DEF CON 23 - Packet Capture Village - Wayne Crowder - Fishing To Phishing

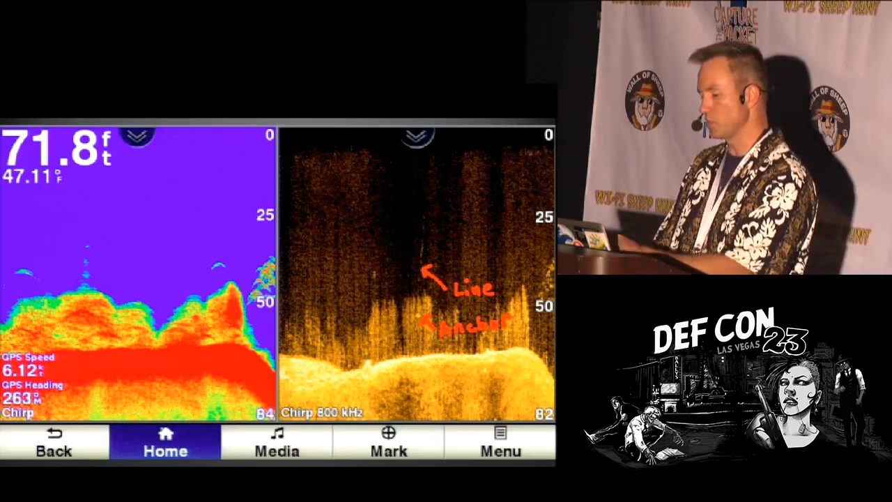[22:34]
On screen: depth 71.8 ft
You can see the difference even within the same unit of how the clarity is where you can see the clarity of the grass and what's going on. Right here, we don't know what's going on.
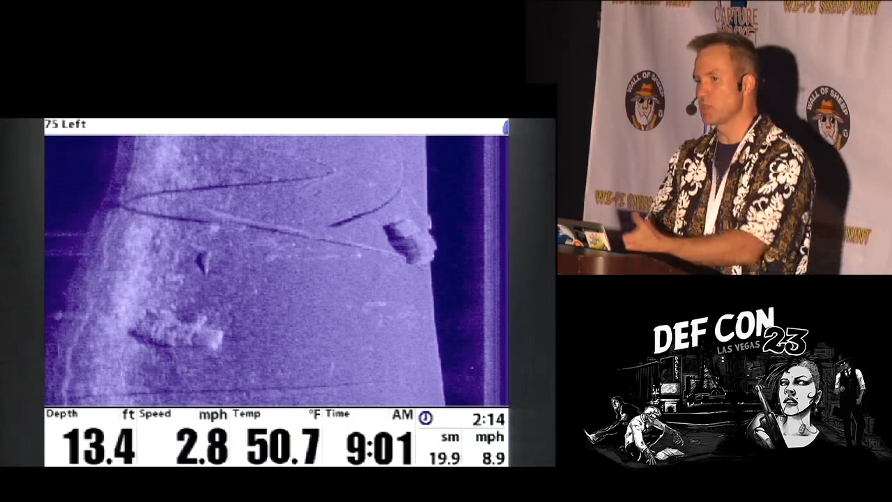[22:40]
On screen: depth 13.4 ft, water 50.7°F
It's a flat area. What is this on the edge there? Dude, where's my car?
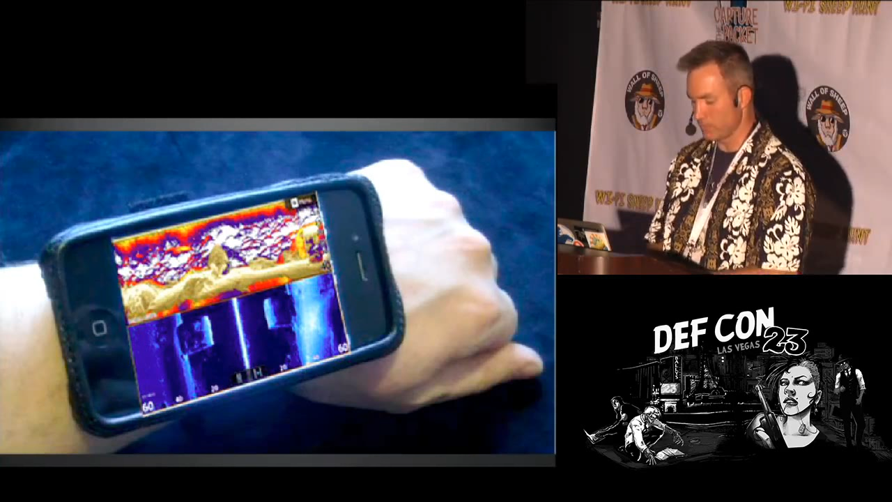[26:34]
So it just tells you what's on somebody's screen. I thought, that's kind of cool.
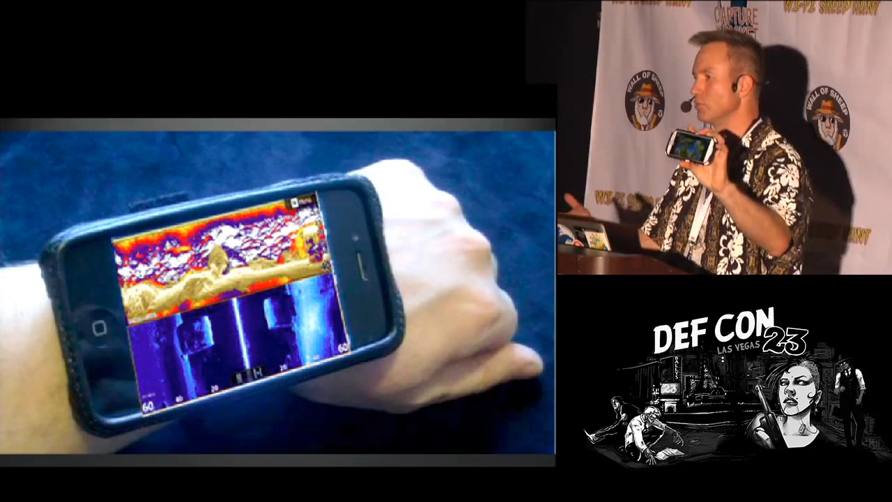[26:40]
Because when you're out fishing, you're like, why is that guy on the point? Well, if you can get into his device, you can see what's on the screen. So you can see what's on the screen, mirror it out. But more importantly, you can hook it up to a tablet.
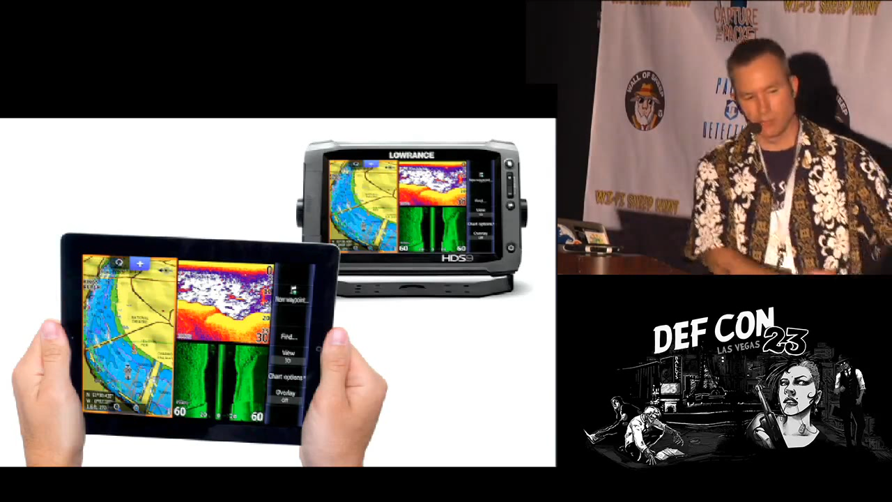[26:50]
So now you can take that little tiny display and you can have it work so that you can actually control it from a tablet.
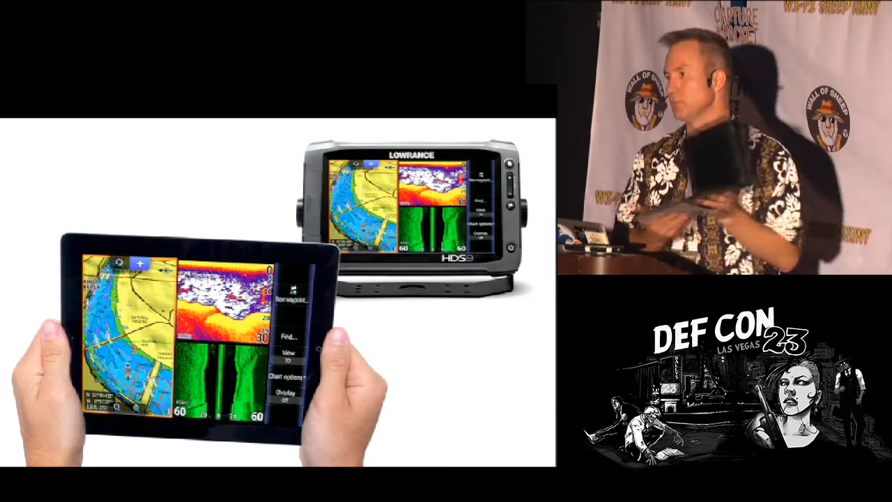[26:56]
A full-size tablet like this. And you can control what happens on the screen.
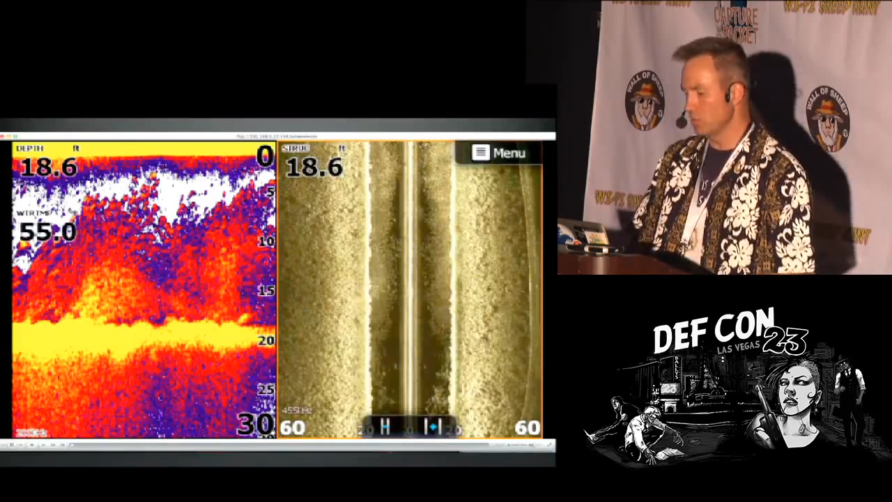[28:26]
On screen: depth 18.6 ft
You can see what Boyd's doing, maybe the fish he's going after. This is a bomb.